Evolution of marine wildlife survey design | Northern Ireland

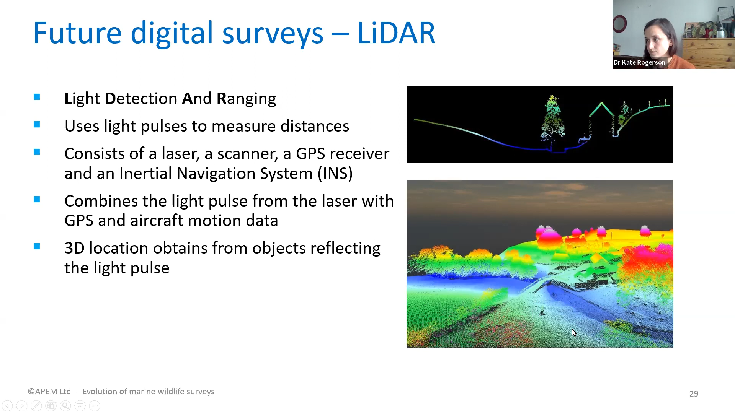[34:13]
The colour in these images, it represents height. So you can, but you can just see the detail in the trees, in the road. So it's yeah, incredibly details and accurate. But it definitely could be used in offshore environments. And that is currently what we are developing. So we want to develop it to calculate flight heights of seabirds. I can show you a terrestrial example that we undertook to measure the flight height of field fairs that's on the right hand side.